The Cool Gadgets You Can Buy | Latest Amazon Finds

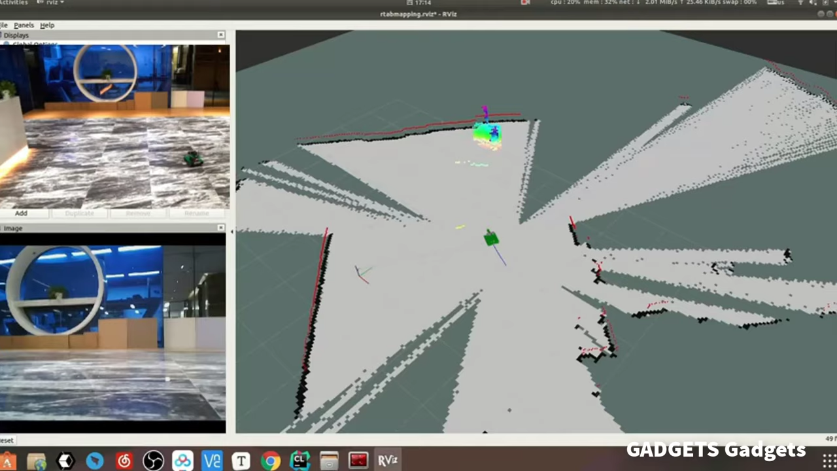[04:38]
combining LiDAR and 3D depth camera data.
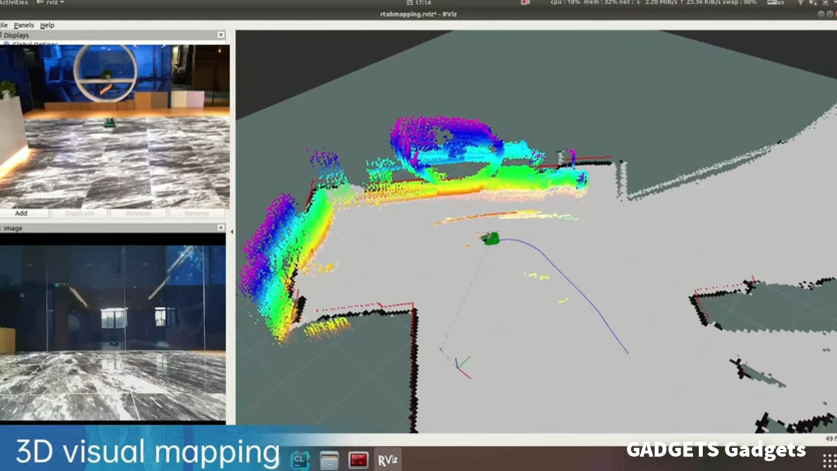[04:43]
And we can see images of modeling being transmitted back to our computers in real time.
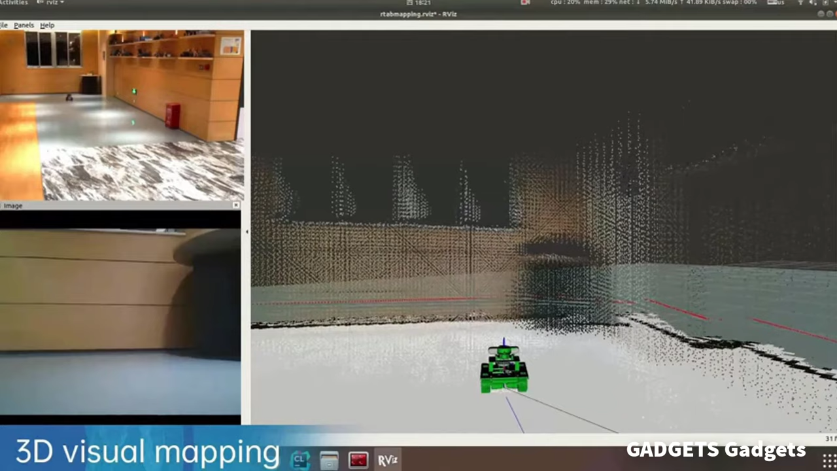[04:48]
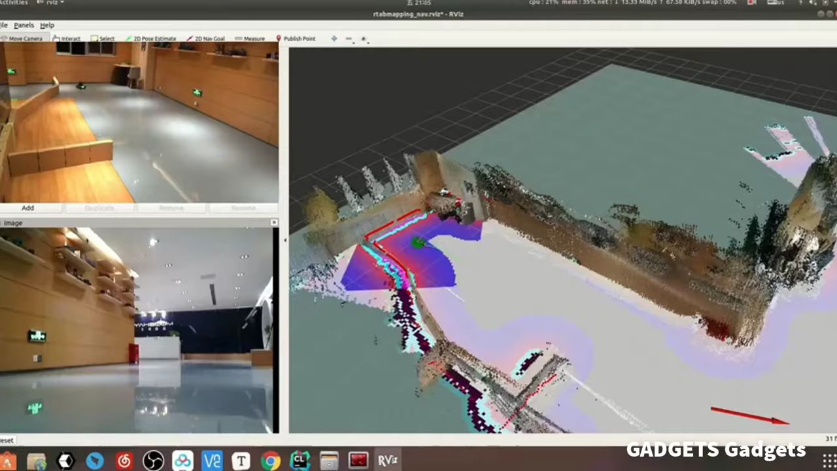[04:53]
With the 3D model, we can command it to the specified location.
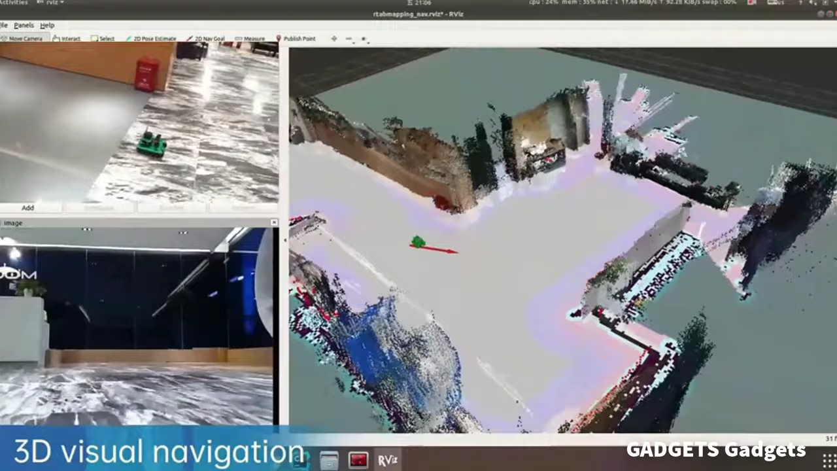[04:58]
As long as the direction is indicated on the map, it calculates the best path and travels to the destination.
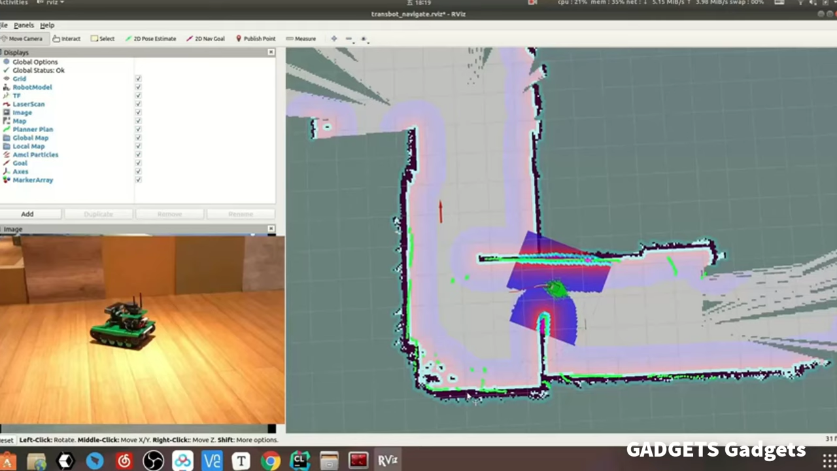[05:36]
Transbot uses LiDAR detection to easily bypass obstacles,
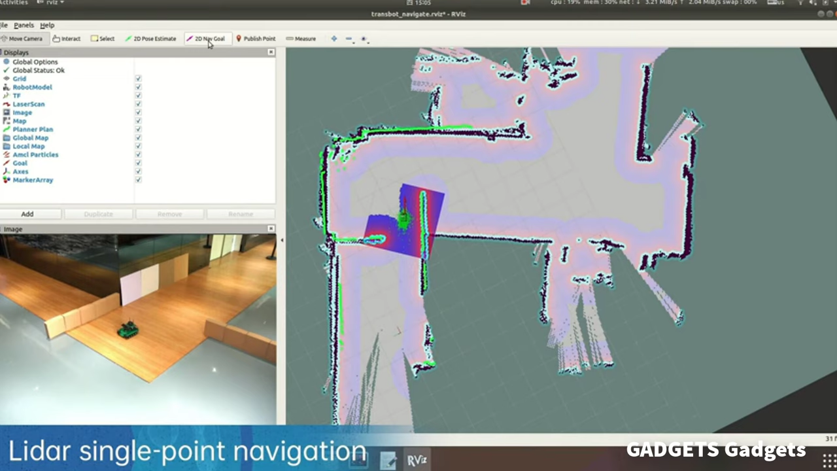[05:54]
Remotely controlled Transbot for single-point navigation and multi-point navigation through software.
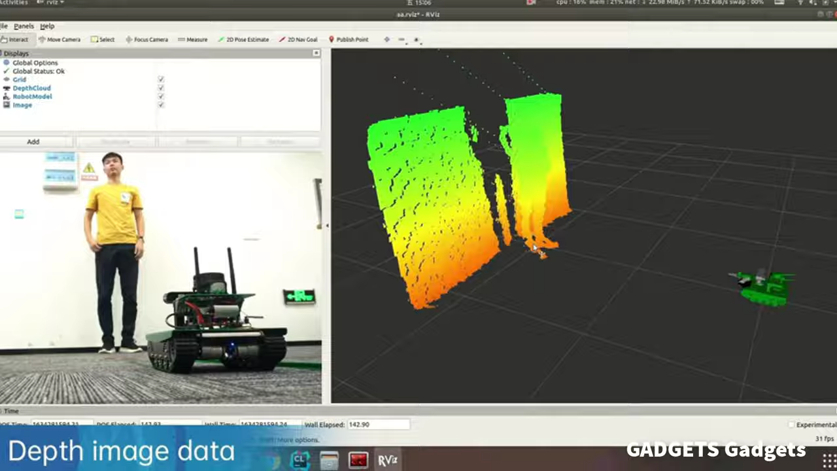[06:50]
3D imaging data Human bone detection and motion tracking and KCF target tracking are inseparable from the depth camera sensing data.